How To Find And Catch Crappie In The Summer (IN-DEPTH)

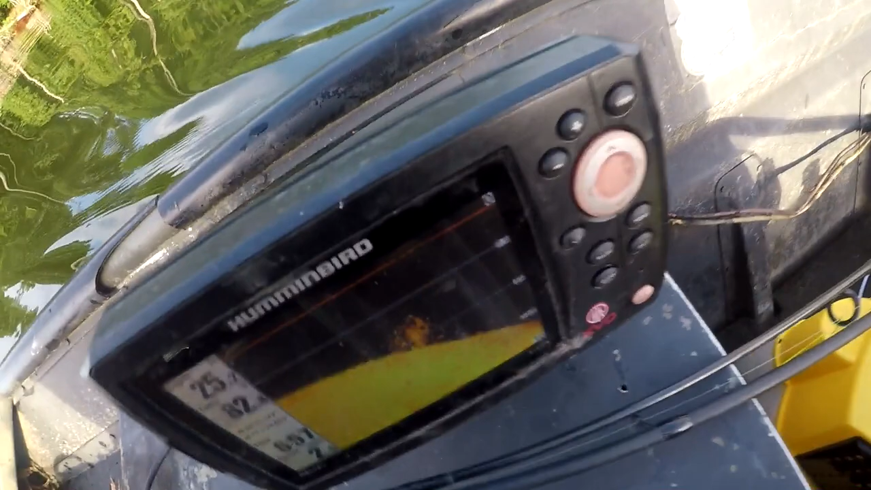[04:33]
Y'all see them fish? Let go catch them.
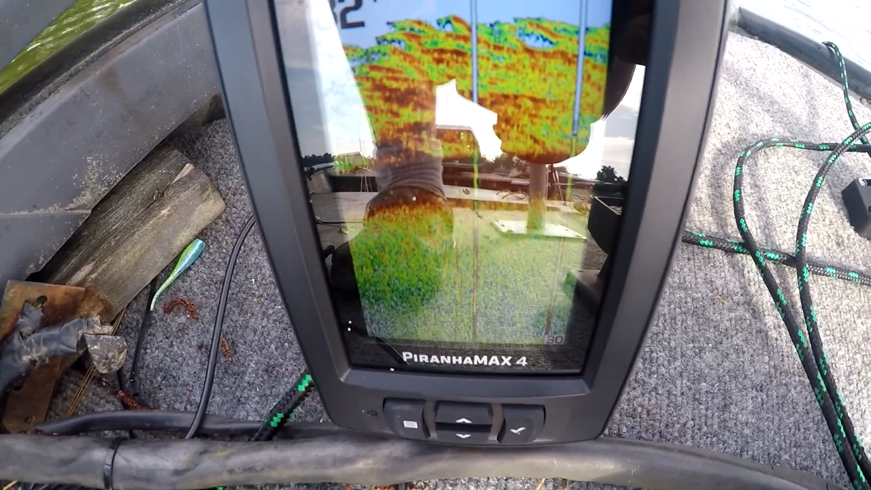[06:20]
So this right here is pretty much what I caught those two fish off of, but I'd have made like 5 or 6 passes over it.